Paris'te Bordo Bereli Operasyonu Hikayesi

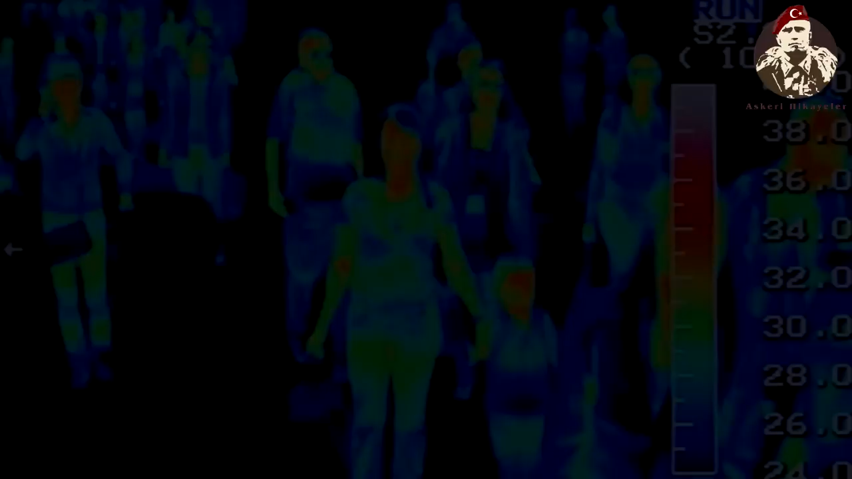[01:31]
sinir sistemindeki uyarıları o insanın vücudunu bölge bölge inceleyerek sıcaklık yoluyla algılayabiliyordu. Ruslar Eyfel Kulesi'nin etrafını izlemeye başladı.
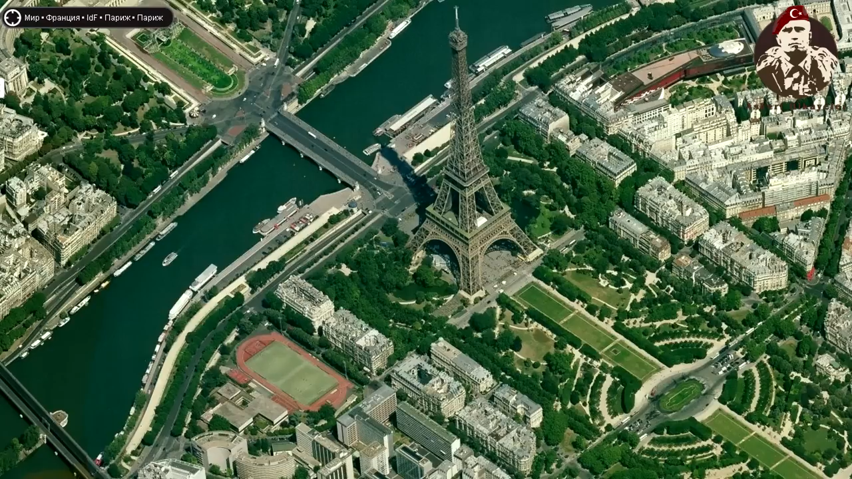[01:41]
Ancak bu kadar kalabalık bir bölgede bunu yapmak gerçekten çok zordu.
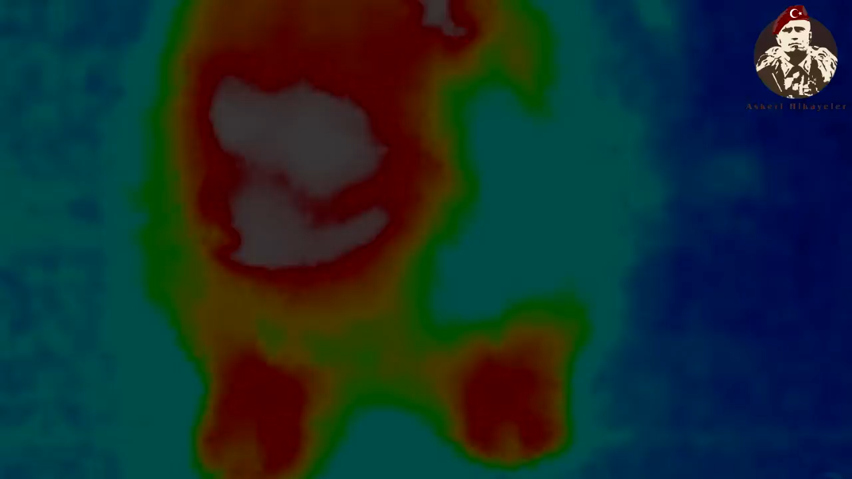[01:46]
Sıcaklık değerleri birbirine karışıyor, insanların bastıkları yerler bile kamerada insanmış gibi gözüküyordu.